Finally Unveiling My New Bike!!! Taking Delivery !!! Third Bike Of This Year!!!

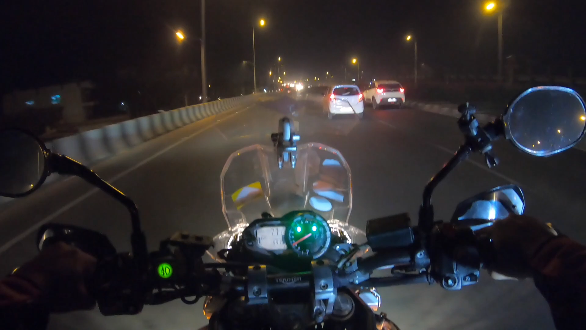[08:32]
अभी शांति से 80-90 पे क्रूज़ कर रहे हैं हम लोग और घर वापस जा रहे हैं। चलो घर वर जाते हैं उसके बाद मिलते हैं, बिकॉज ऐसा कुछ खास है नहीं, अगले वीडियो में इंफॉर्मेशन वाला वीडियो बनाएंगे।